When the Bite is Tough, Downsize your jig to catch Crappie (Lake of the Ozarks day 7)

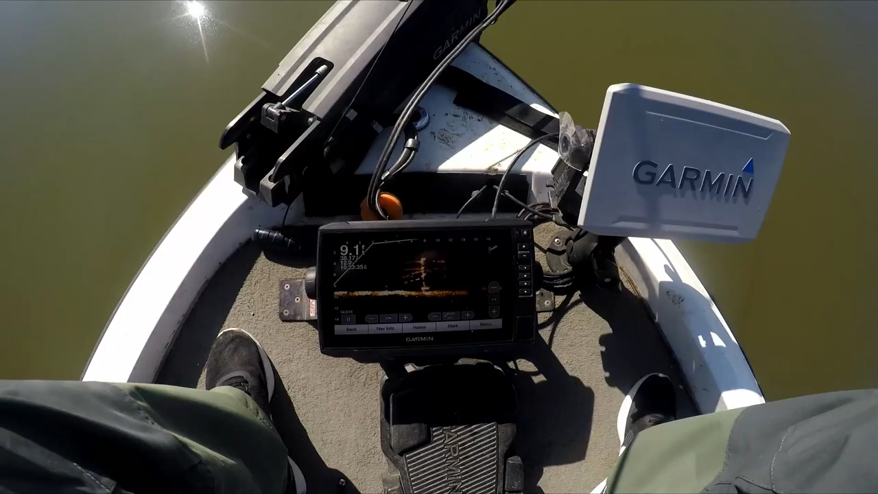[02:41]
I think this is one of those mossback habitat things. Look at that.
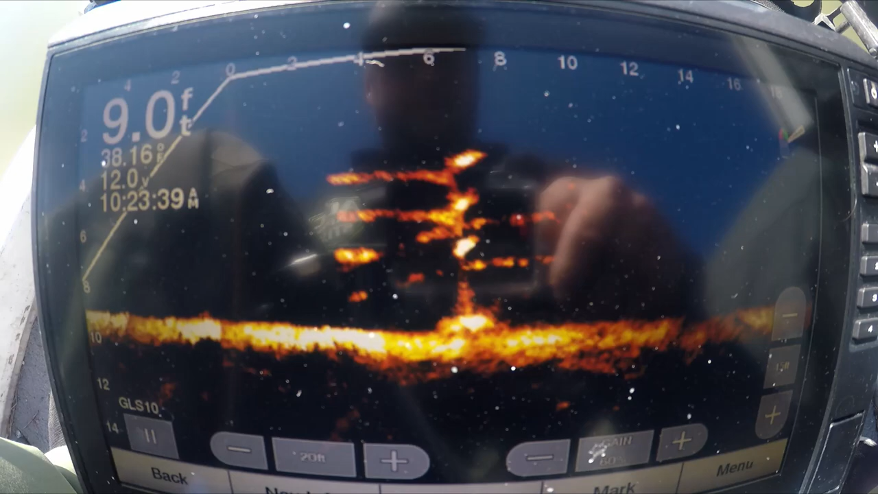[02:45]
On screen: depth 9.0 ft
Not a fish on the damn thing.
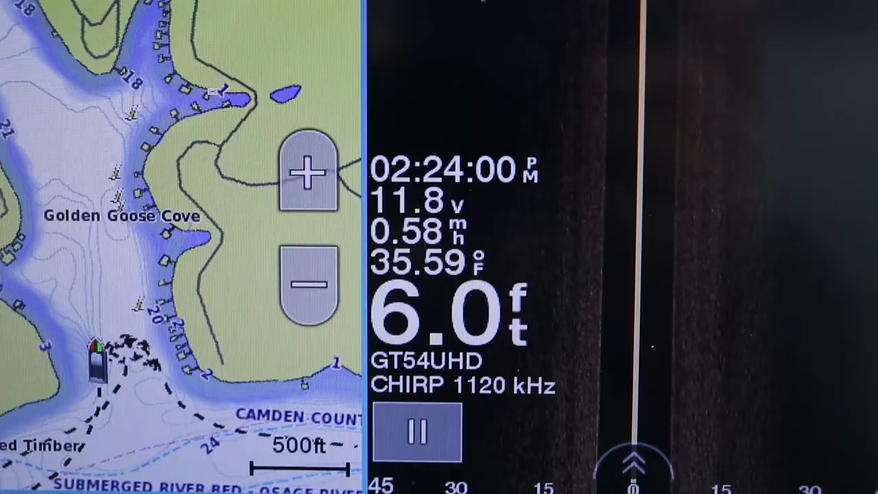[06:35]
On screen: depth 6.0 ft, water 35.59°F
35 and a half degree water temp.
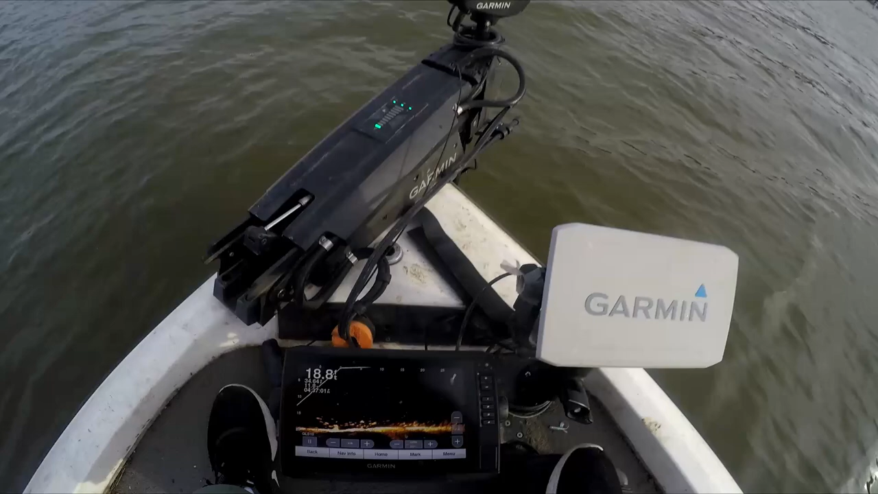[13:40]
They are stacked. There are so many fish down there right now. But very few are biting. Which sucks.
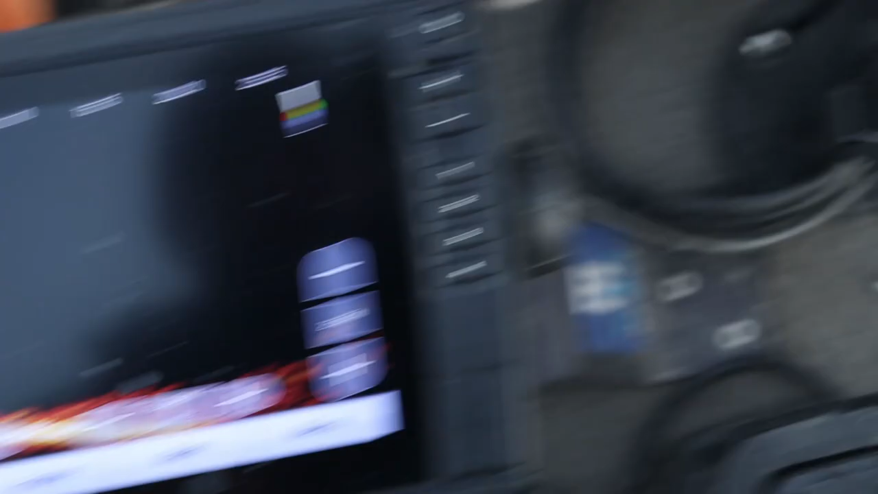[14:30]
Probably scale that. Whoops. Scale that back a bit.
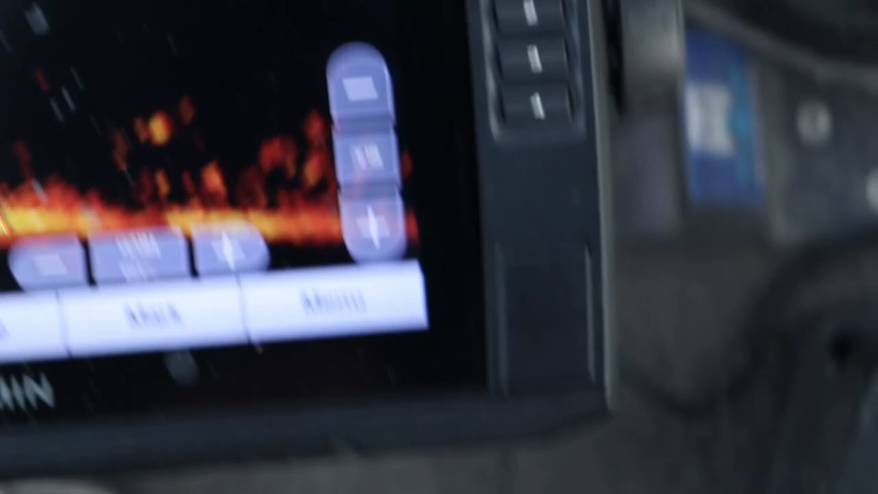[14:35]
So... That's a ton of... A ton of bait fish. But you see these ones above it?
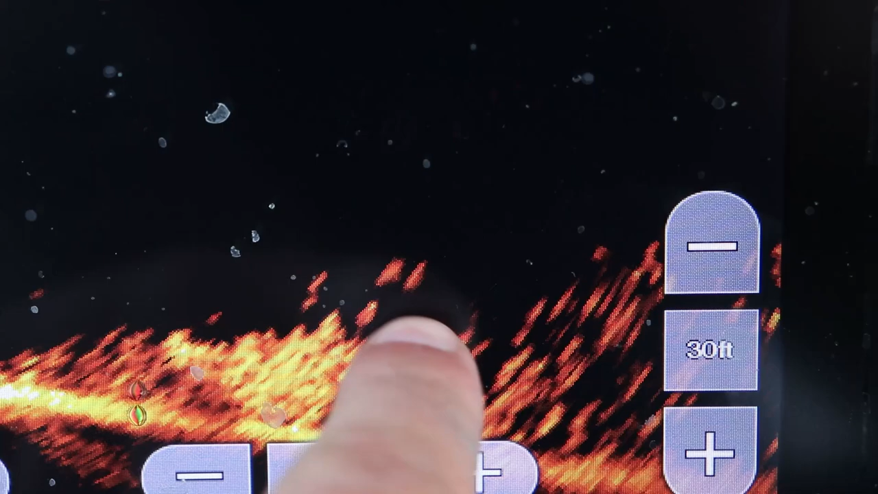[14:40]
Those are crappie. And then these ones are tight to the bottom crappie.
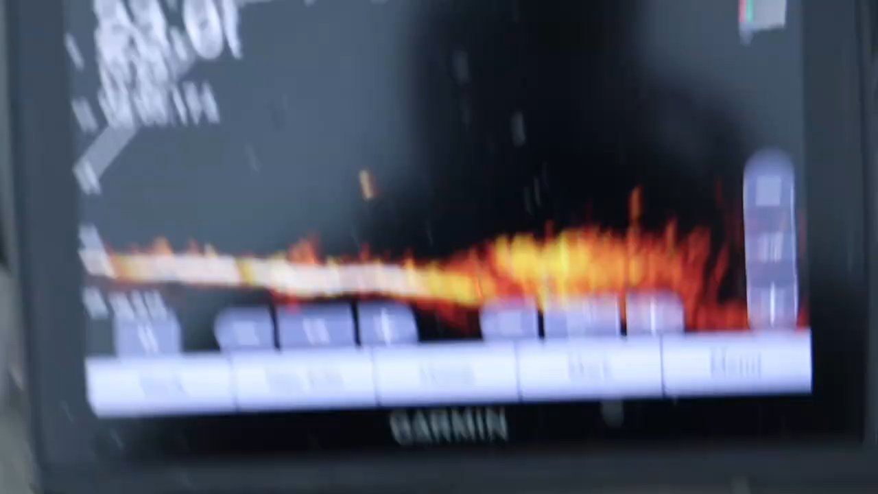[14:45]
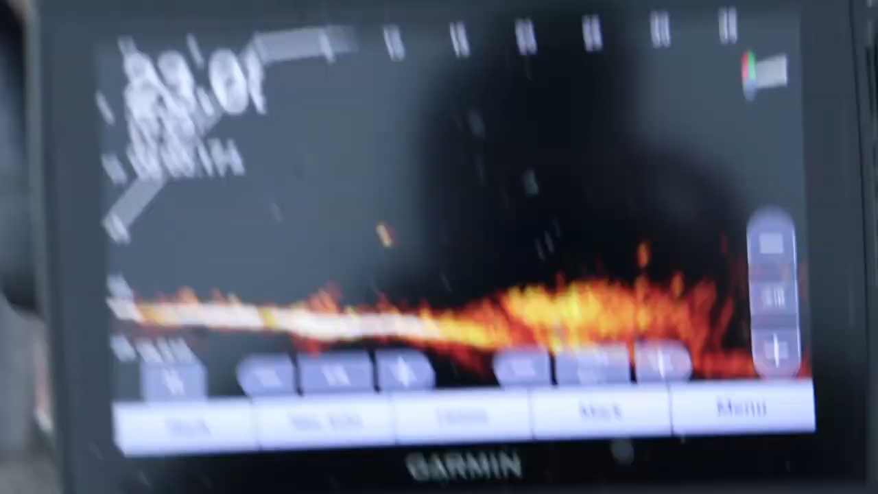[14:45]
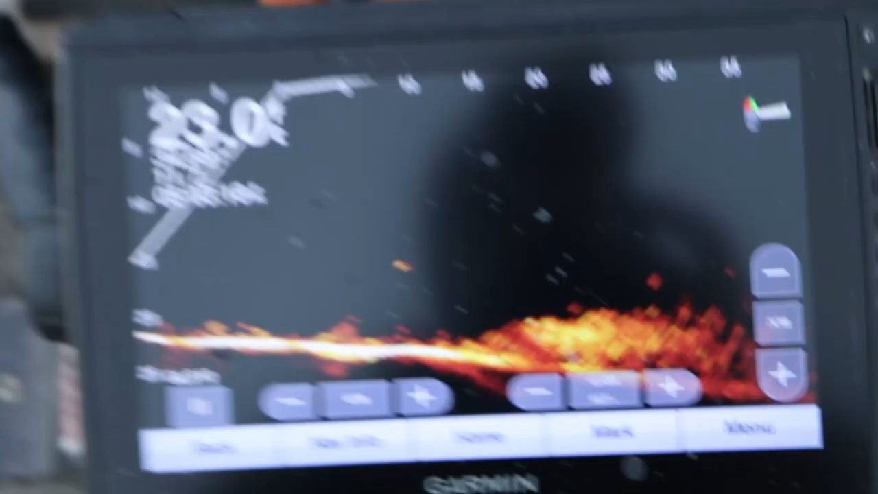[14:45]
It's like... 17 to 24 feet.
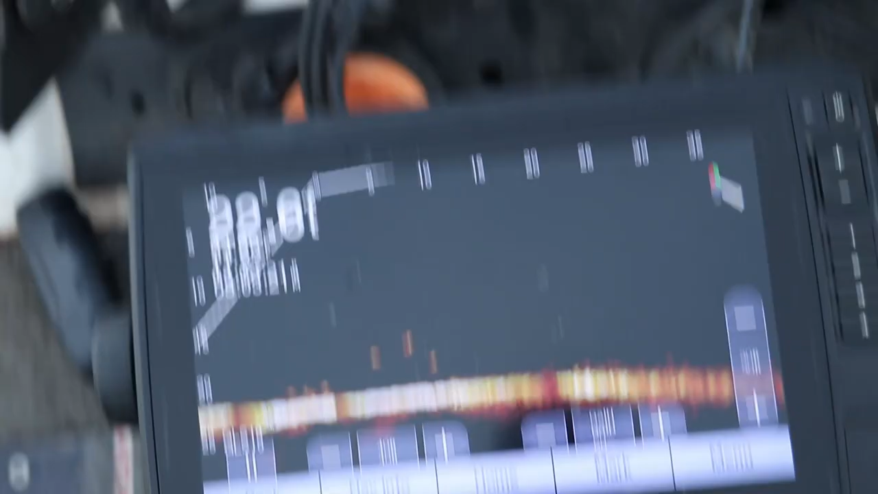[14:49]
That's where I'm finding them.
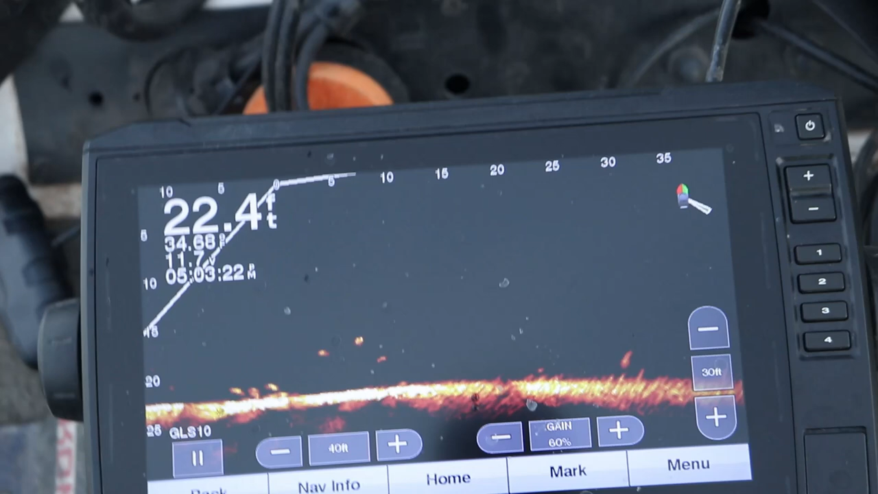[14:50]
On screen: depth 22.4 ft
Let's see if I go a little bit shallower here. There's little pockets of them like that. There's little pods. Just like that guy. Yup.
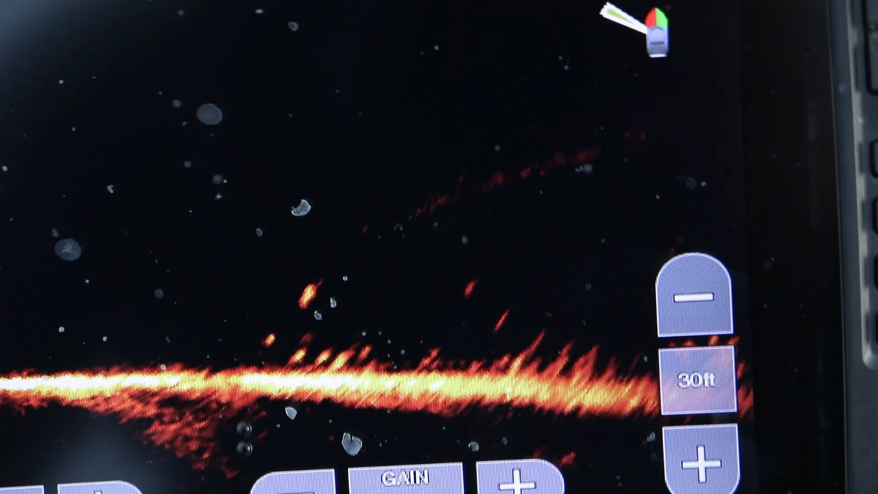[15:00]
See they're scattered across the bottom. I mean they're all over this little cove.